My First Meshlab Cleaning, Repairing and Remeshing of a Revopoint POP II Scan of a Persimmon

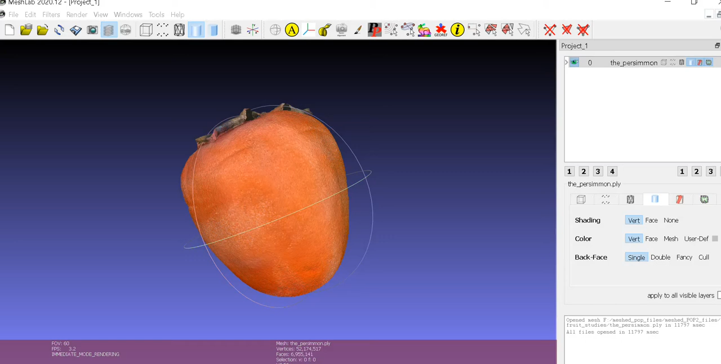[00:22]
is what I ended up with after I went through the clipping and the merging and